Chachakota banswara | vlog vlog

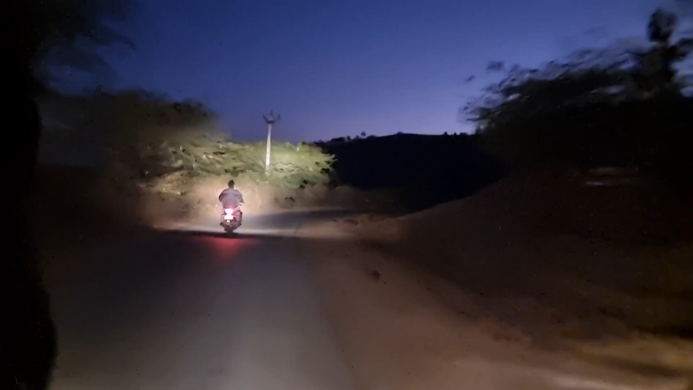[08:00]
रात हो गई, एकदम अंधेरा हो गया यहाँ पे। अभी जा रहे हैं हम वापस घर पे,